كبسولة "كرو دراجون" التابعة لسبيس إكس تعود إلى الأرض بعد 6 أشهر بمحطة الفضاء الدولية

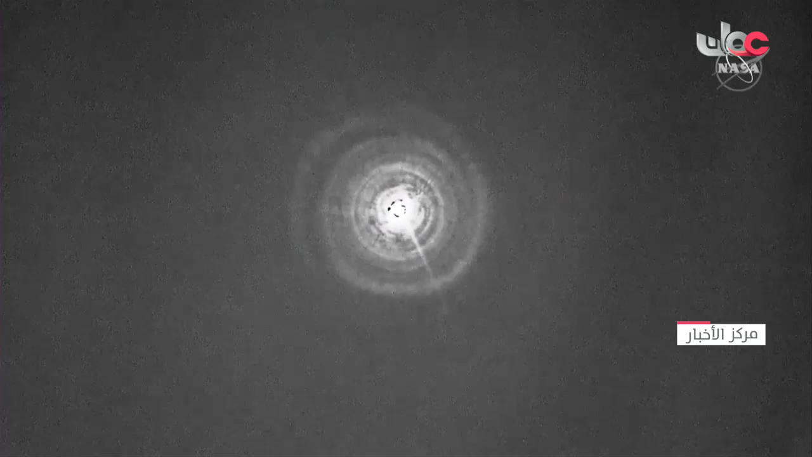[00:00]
So there's our first view of Dragon Endurance making its re-entry to planet Earth. Six months in space.
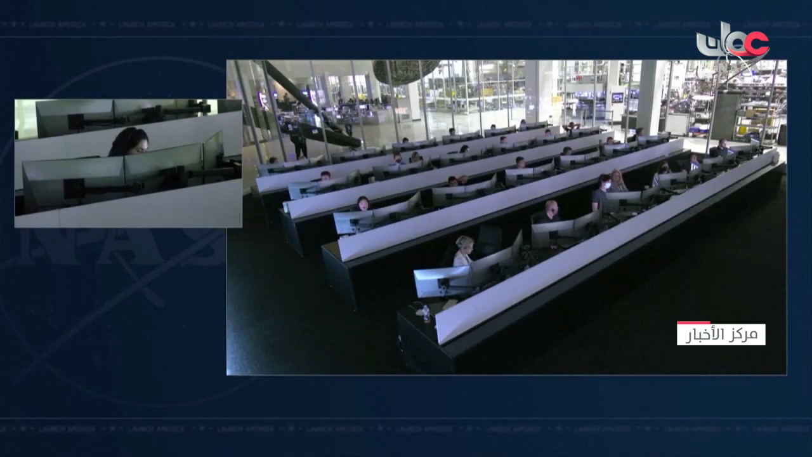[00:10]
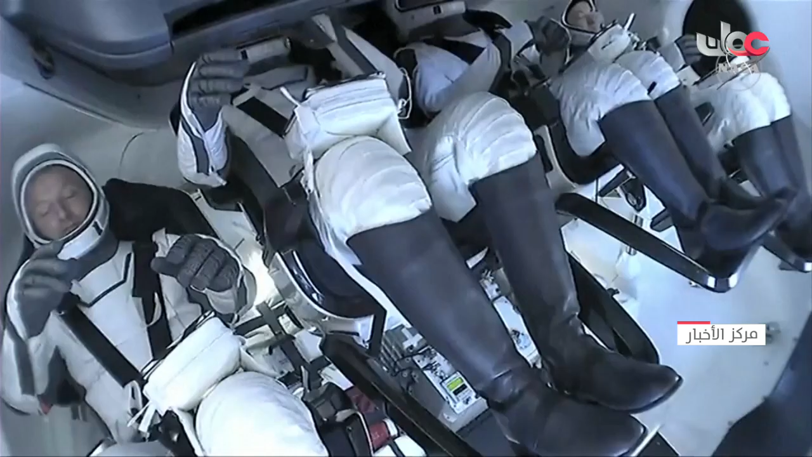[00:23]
...is the same stuff that we use in scuba gear. So if you've ever been scuba diving, you yourself have a great image of those drogues deploying.
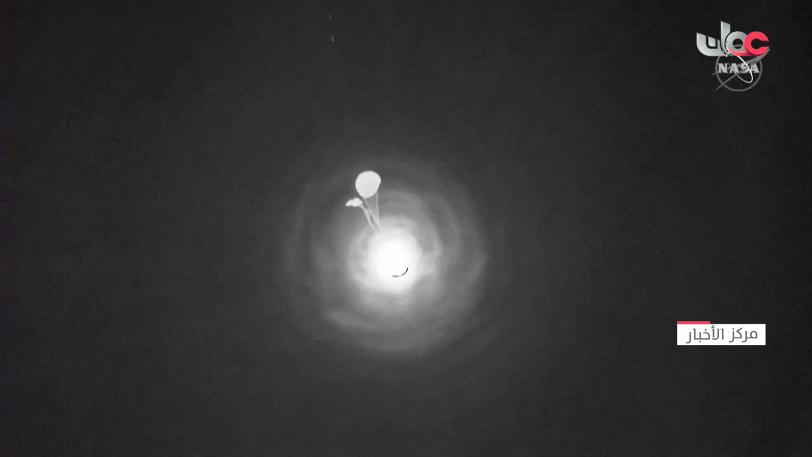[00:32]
All right, looks like we have two healthy drogues there.
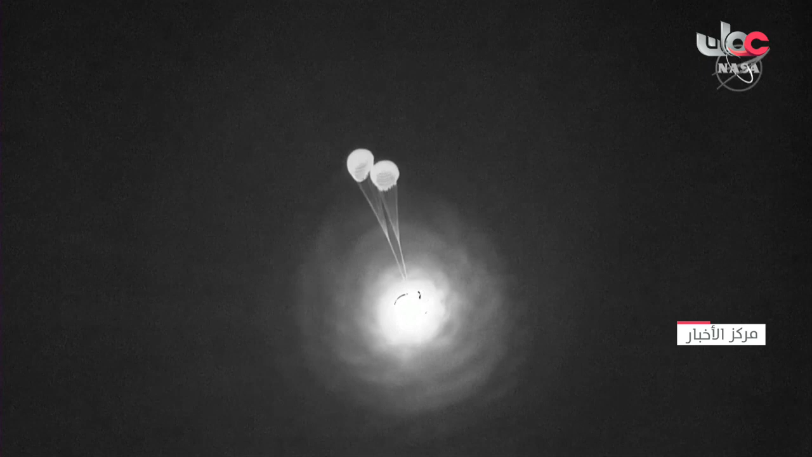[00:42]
...and there's your look at Johnson Space Center's mission control.
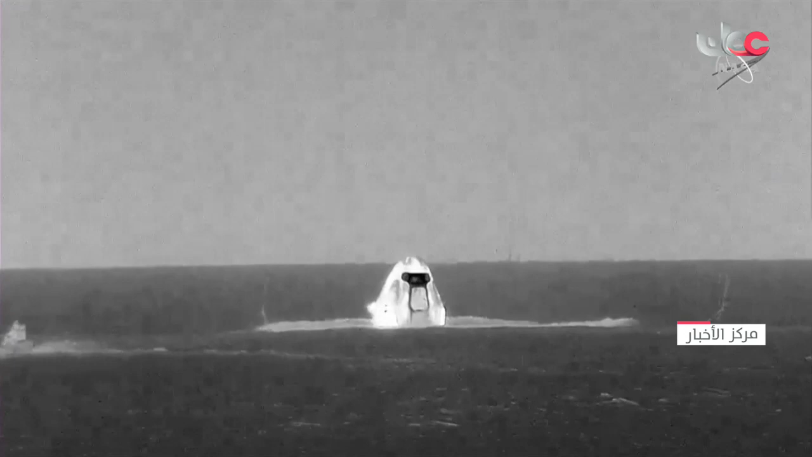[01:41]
...the vehicle tender, slap that. ...Dragon Endurance during...
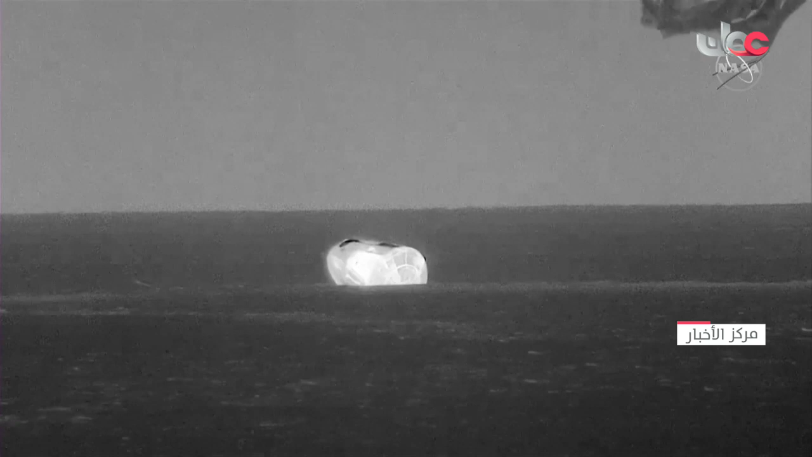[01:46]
Endurance Week copy, we see the same, and then attack.
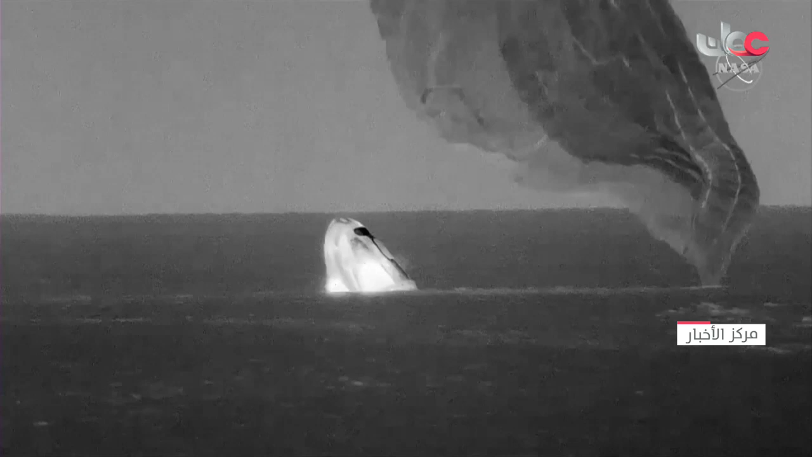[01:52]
...3-3-3 has splashed down in the Gulf of Mexico off the coast of Florida.